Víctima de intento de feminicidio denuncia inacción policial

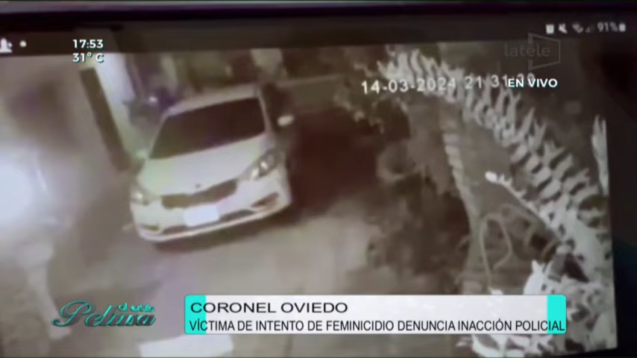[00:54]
Evidentemente está teniendo protección policial. Pero mira lo que es eso.